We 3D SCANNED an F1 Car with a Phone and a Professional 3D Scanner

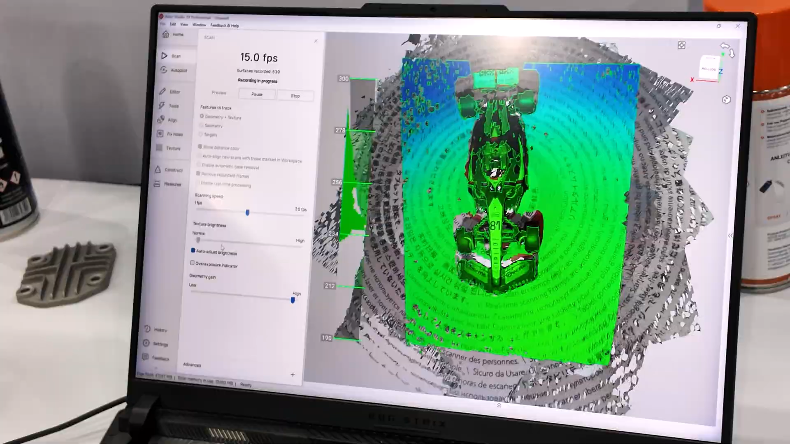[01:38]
One of the things we saw in the scan data that we didn't get in the photogrammetry model was we got the little features here of the side mirrors, we got the side skirts, and you're getting better angles.